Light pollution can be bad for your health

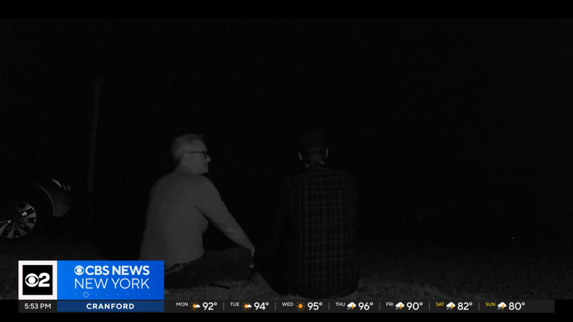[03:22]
There's so much up there. What a beautiful night.
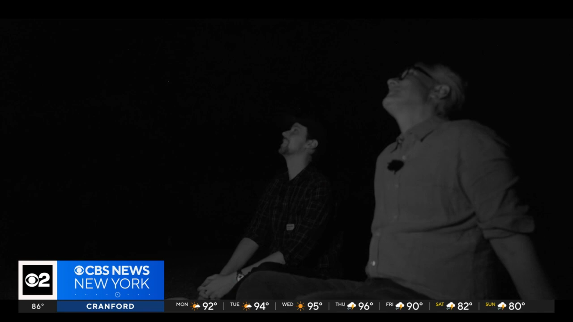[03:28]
It's perfect. And the detail in the Milky Way is remarkable.
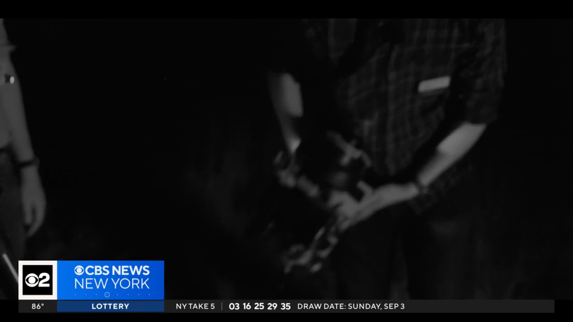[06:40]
So what I'm going to set up, it's called an all sky photometer. To measure the progress on reducing light pollution, Stephen Hummel is rigging up a special camera.